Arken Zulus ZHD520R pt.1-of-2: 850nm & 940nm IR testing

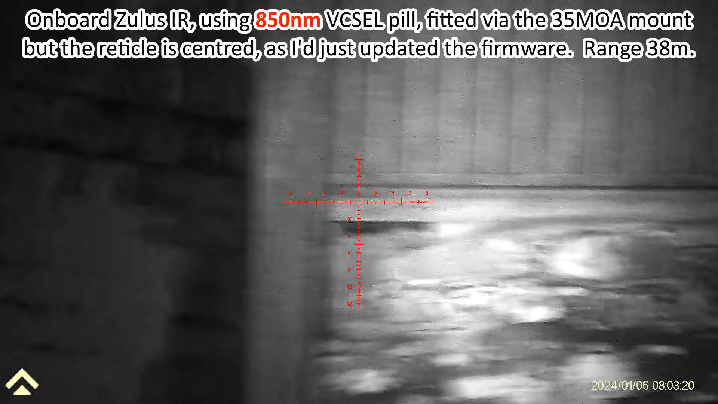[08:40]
if i on level one i pop it up two
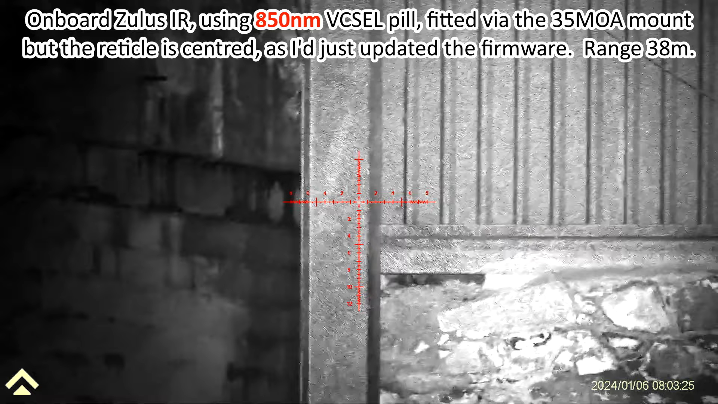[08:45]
three four five and obviously the scope automatically adjusts to the brightness but it's got the characteristic sparkle on the steel work indicative
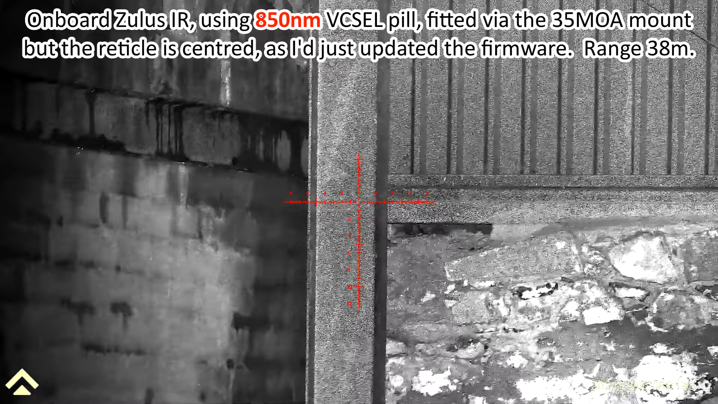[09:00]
of the vixel ir let's put it onto one more step onto
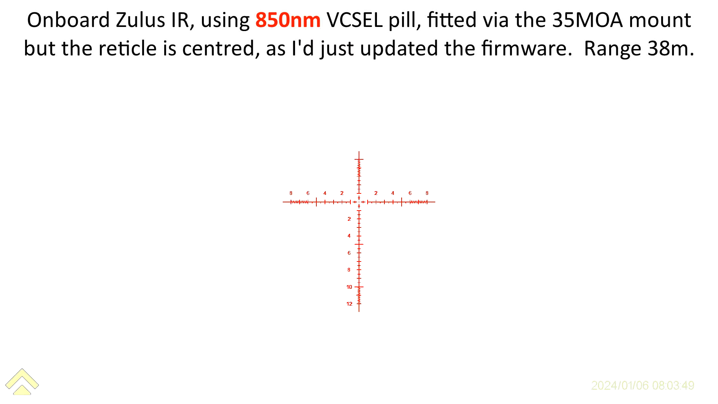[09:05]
auto give it a second to find its happy place one more
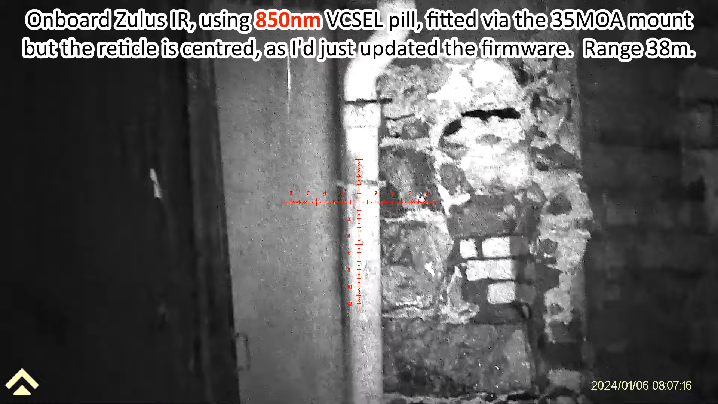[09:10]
thing before i nearly forgot this is on spread beam if i find the vixel
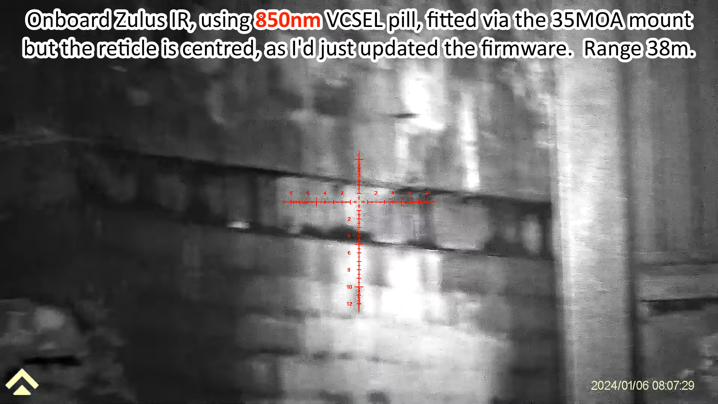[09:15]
and turn the front collar this concentrates the beam focuses it and
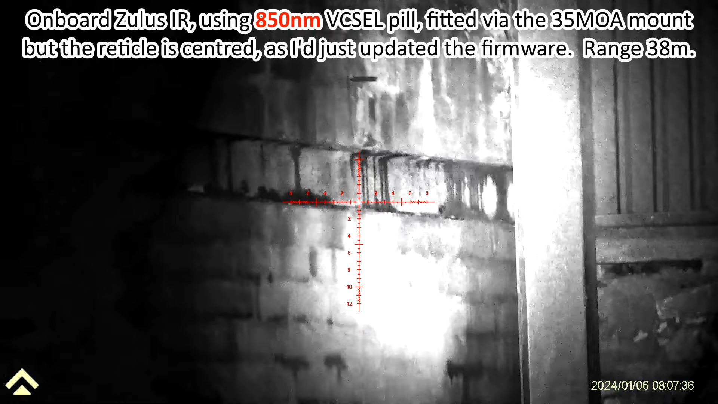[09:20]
it's not bad you can see it slightly right of center
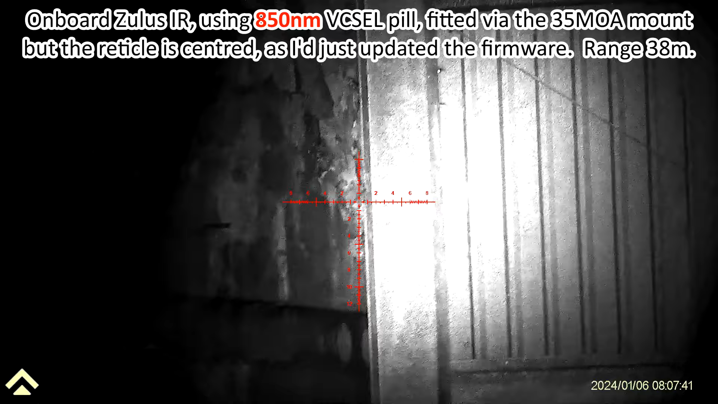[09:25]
the right end end of the horizontal stadia there where the focus is
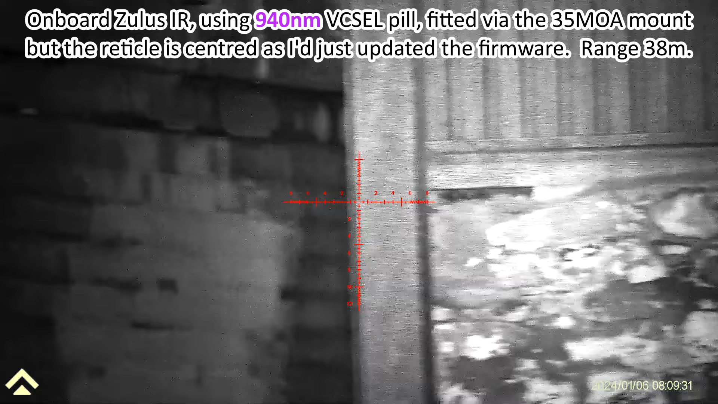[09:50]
and let's just go to level two three four five and then up to auto which takes a second to adjust okay
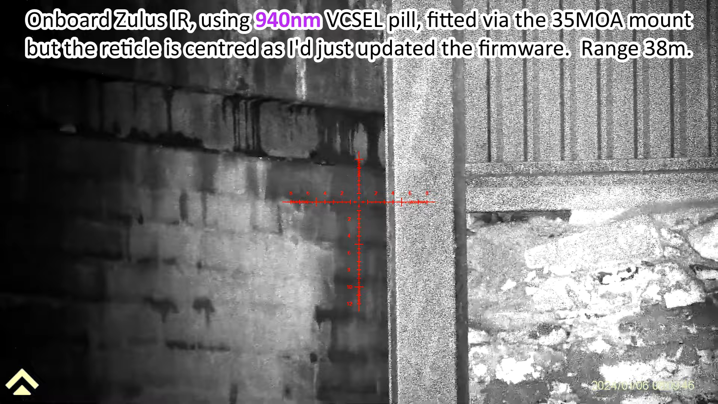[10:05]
and i think i can already see that my focus of the beam is slightly right of center so let's pop it back to level one off
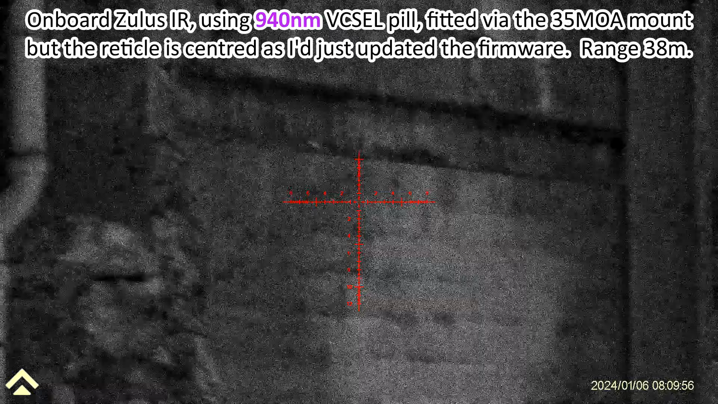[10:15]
and then onto one let's turn the focus
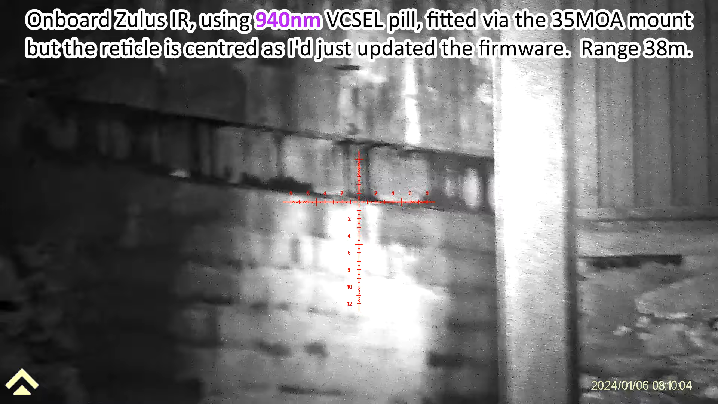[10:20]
ring to concentrate the 940 nanometer beam and
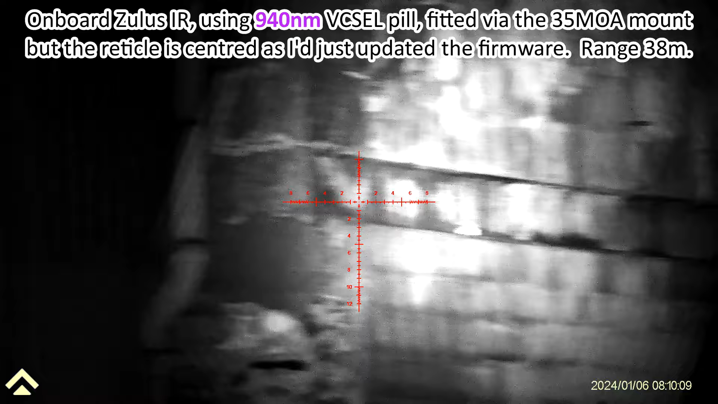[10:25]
difficult to be sure but yes i can see again that the
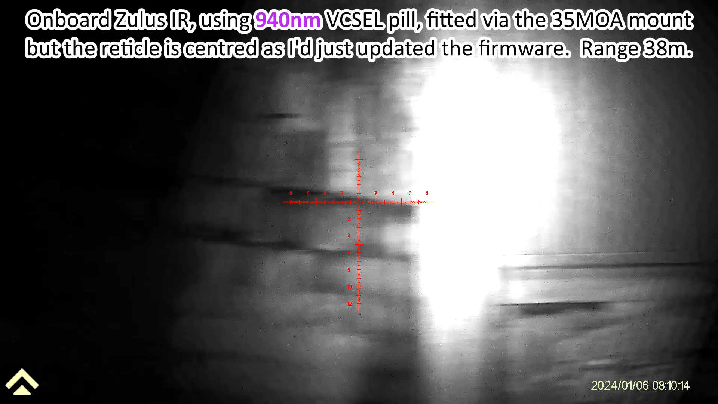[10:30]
focus of the 940 nanometer beam is at the right hand end of the horizontal stadia so it's not centered on the center of the crosshair and this is with the x and y at 0.0